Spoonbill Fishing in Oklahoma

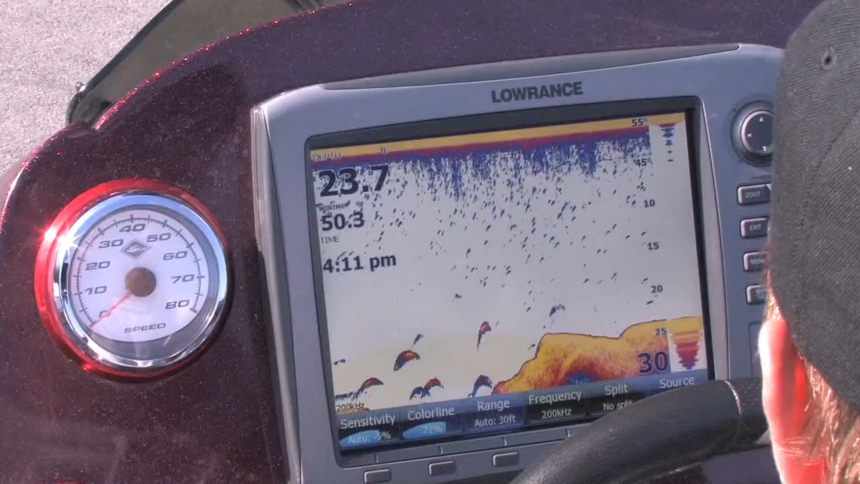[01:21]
And we've been seeing a lot of fish and marking them, but a lot of times when you're marking fish like that,
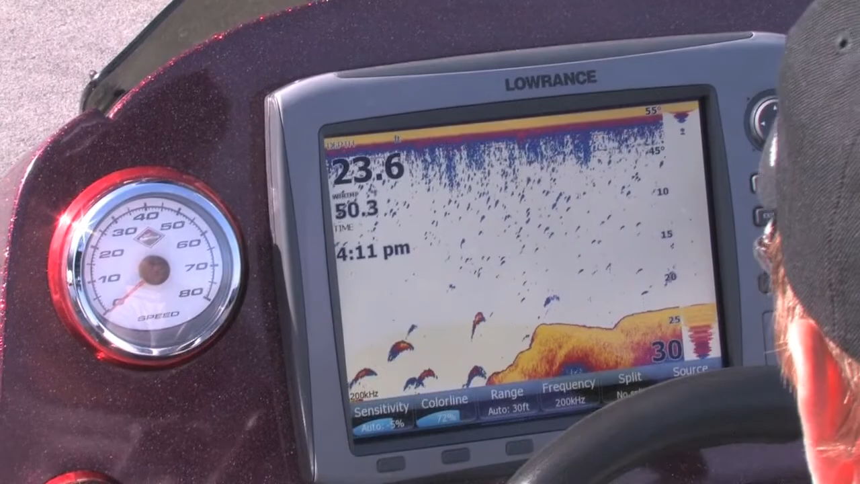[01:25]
it's better to try and just snag them this way.